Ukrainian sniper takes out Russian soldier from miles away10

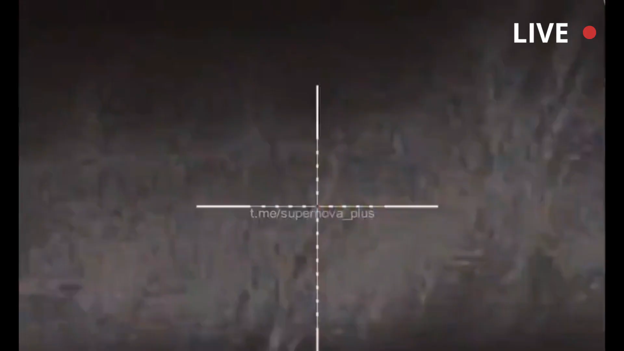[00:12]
It detects one Russian soldier from miles away hiding in between some trees.
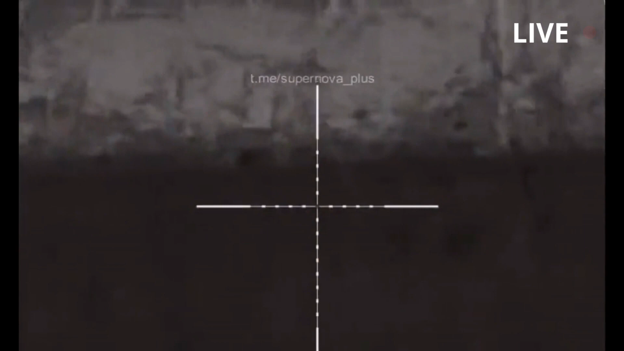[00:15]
Ukrainian sniper takes the first shoot, and the bullet takes almost one second to reach the Russian soldier.
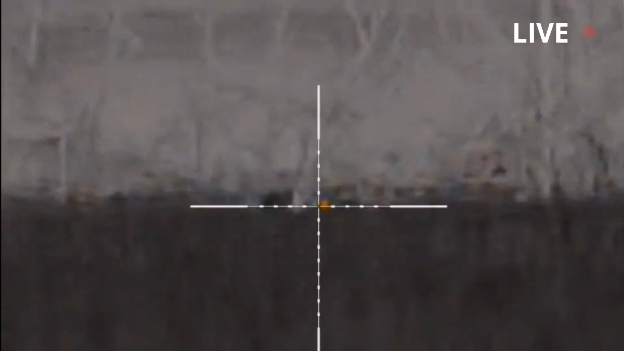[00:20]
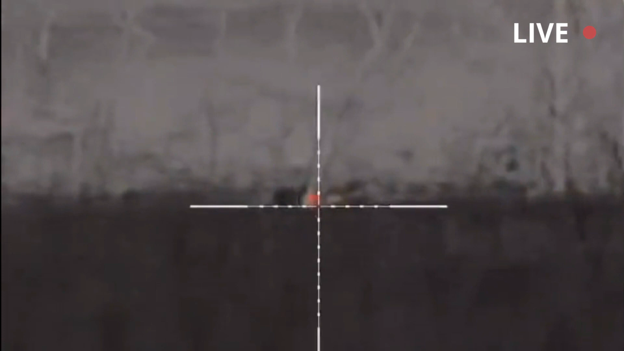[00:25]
It's a direct hit, as the Russian soldier lays down after the hit, and there was no way you could predict or avoid a sniper shot from this far away.